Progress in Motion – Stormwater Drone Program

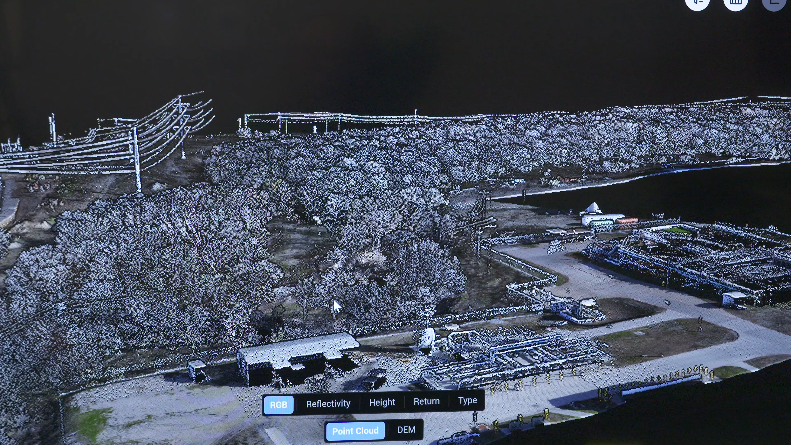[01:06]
More recently, stormwater inspectors started to incorporate a type of laser technology on some drone flights to identify or inspect erosion issues.
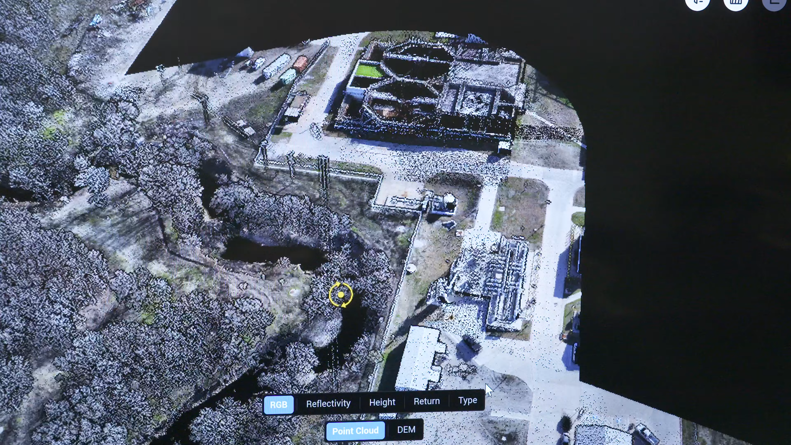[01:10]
It's called LIDAR, which stands for Light, Detection and Ranging.
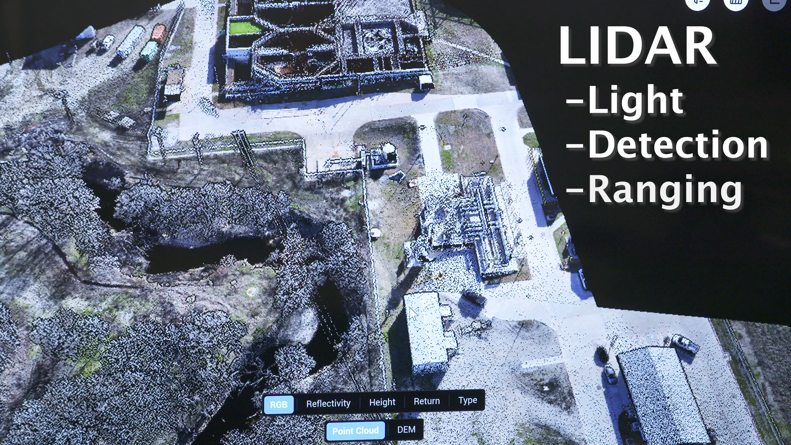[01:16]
It's a laser light that penetrates tree canopy and produces extremely detailed topographic surveys of the ground.